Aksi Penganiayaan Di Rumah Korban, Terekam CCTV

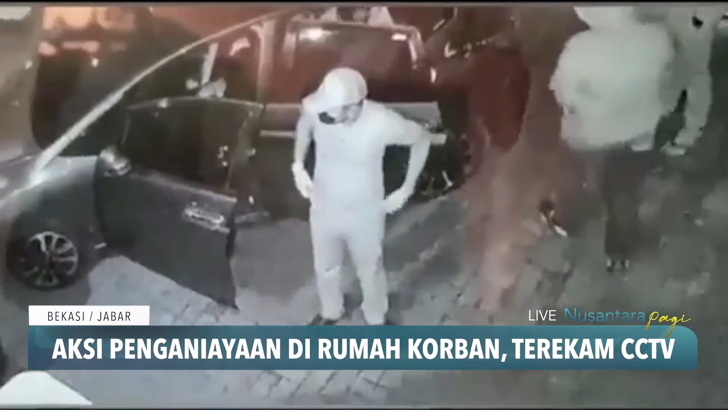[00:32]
Medan Satria, Kota Bekasi, Jawa Barat, terlihat lima orang turun dari mobil dan langsung masuk ke dalam rumah korban dengan membawa senjata tajam dan senjata api.